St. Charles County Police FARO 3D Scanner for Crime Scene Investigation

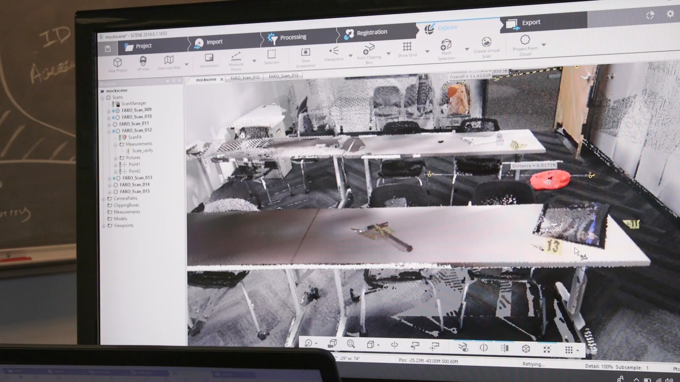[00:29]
It takes photographs during the scans and it creates just a great visual tool that we can use later on down the road in court proceedings.
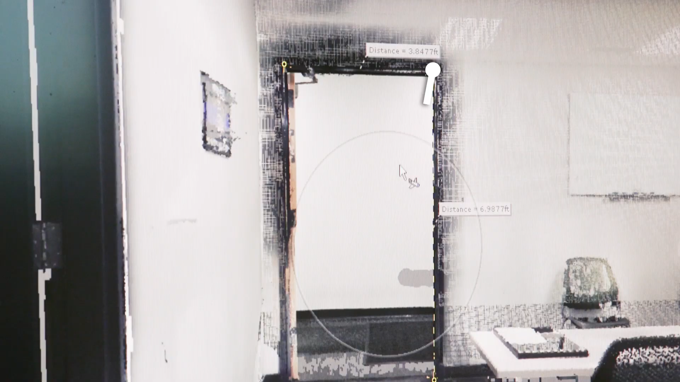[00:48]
Along with precise measurements, the scanner provides a blueprint of the space,